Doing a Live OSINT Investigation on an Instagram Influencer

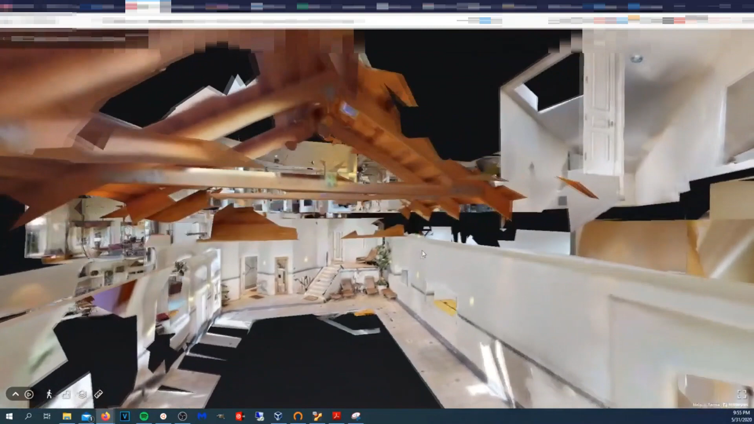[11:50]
Oh There's a goofball And there's the pool So this is where He was standing